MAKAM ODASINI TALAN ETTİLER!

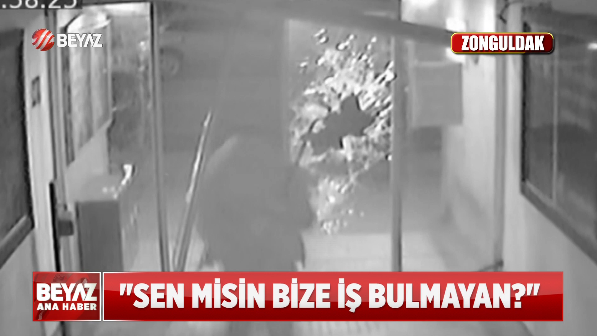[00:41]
Ellerindeki levyelerle belediye binasının kapılarını böyle kırdılar. Sonra da makam odasını basıp ortalığı birbirine kattılar.
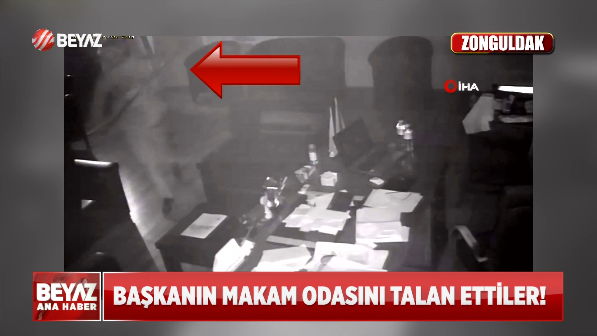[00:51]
Polisler işsiz olduklarını, başkanın bunlara iş bulmadığını vazgeç demişler.
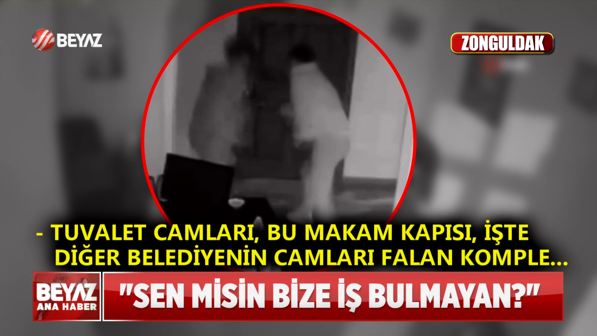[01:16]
Tuvalet kapıları, tuvalet camları, bu makam kapısı, işte diğer belediyenin camları falan. Komple kırık kaldı.
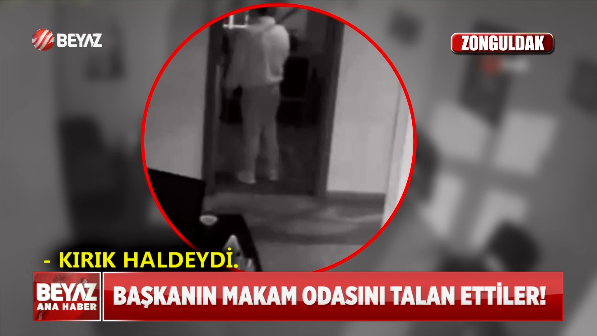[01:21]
Ellerinde levyelerle belediye binasını basan ikili cam kapıyı böyle parçaladı.